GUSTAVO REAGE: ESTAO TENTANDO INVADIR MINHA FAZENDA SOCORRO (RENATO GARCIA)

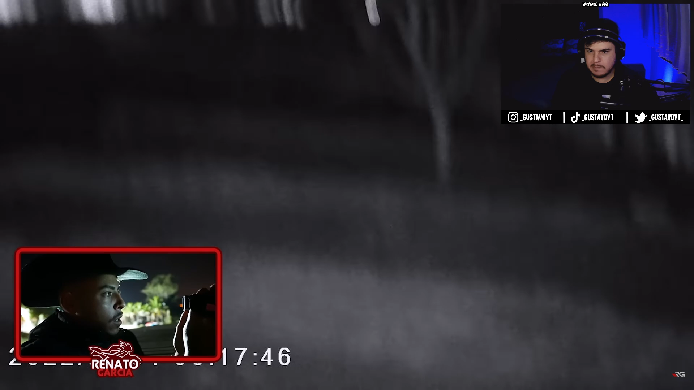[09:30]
Cadê o carro? Ah lá, galera, ó. Dá pra ver a luz, só. O carro na frente da fazenda, ó. Não dá pra identificar o carro que é, porque é muito longe, né, mano? Olha isso. Olha lá, mano. Foi embora. Caramba, mano, que medo que dá, velho. Mas é um carro normal, aparentemente, ó. Mas tá andando muito devagar, olhando pra cá, tá vendo? Olha lá. Meio que parou, mano. Ali parou? Parou.
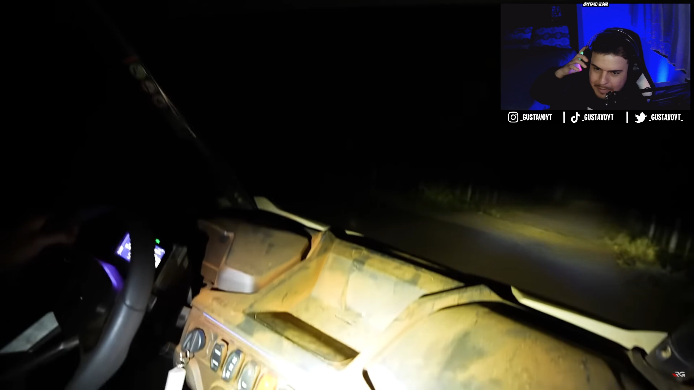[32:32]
Caramba, correndo de noite na estrada de chão com um TV. Pior que é da hora, né? Tem nada, não perdeu a fazenda.